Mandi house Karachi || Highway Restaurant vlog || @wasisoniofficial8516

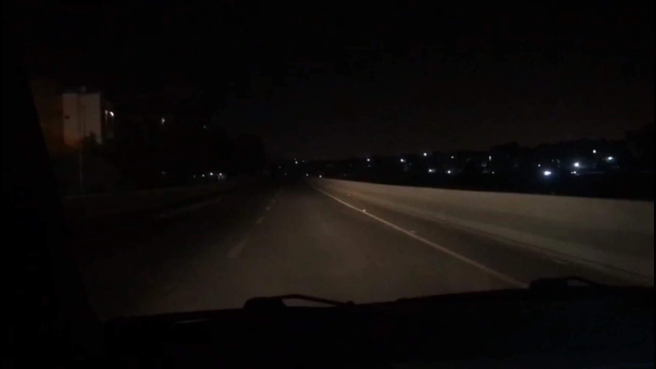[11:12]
लियारी एक्सप्रेस वे पे हम लोग जा रहे हैं। कहाँ जा रात के 2:15 जो है ना हमें लेके जा रहे हैं CVO। पता नहीं क्या दिखाएंगे मेरे में यारे भाई के बच्चे हैं और
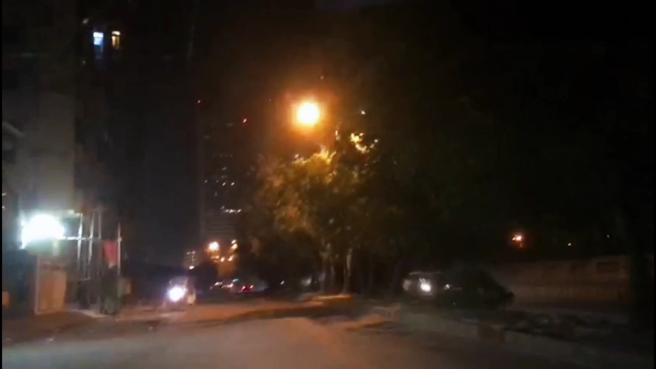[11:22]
ताली भाई के ताली भाई के बच्चे और आरिफ भाई के बच्चे हैं। ये मेरा कोई डिसीजन नहीं है ये अपनी तरफ से नाम लिया जा रहा है ताली भाई को।
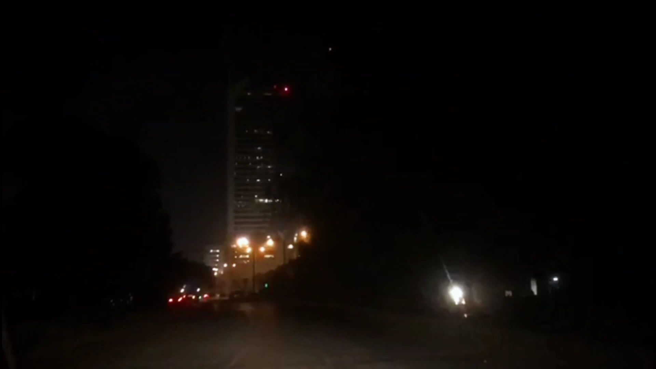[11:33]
तो मेरे में भाई कोई वीडियो भी नहीं बन पा रही है जितनी बन रही है ना मैं दिखा रही हूँ देख लेना आप लोग। सीधा सीधा वसीम भाई सीधा किसी टाइम दिन में भी